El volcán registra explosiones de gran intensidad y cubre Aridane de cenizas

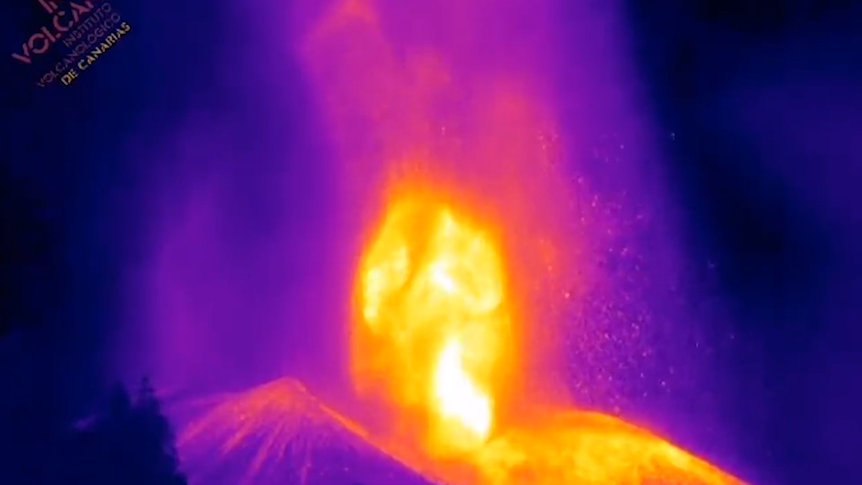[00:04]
El volcán de Cumbrevieja en la isla de La Palma ha registrado al mediodía y durante varias horas un episodio de explosiones audibles de gran intensidad y ha emitido un considerable volumen de cenizas que han cubierto todo el valle de Aridane.